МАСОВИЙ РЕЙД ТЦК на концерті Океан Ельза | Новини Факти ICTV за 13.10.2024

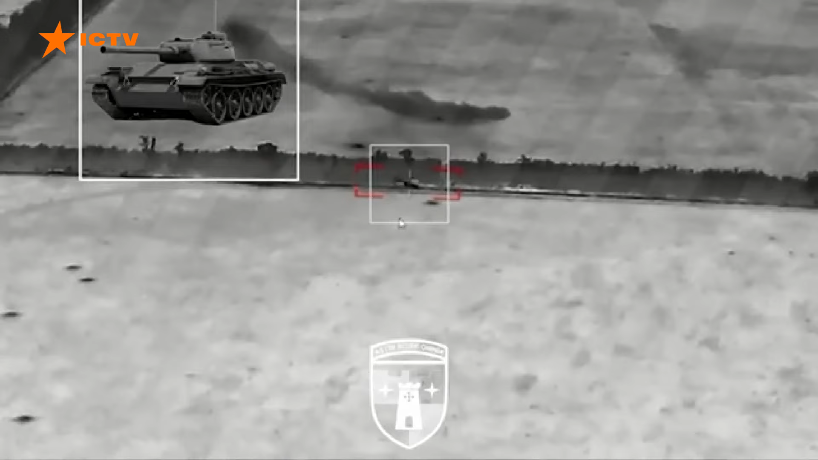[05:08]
Щоправда, в нього перед очима бій на Херсонщині, де він навідмінно скоригував гармати.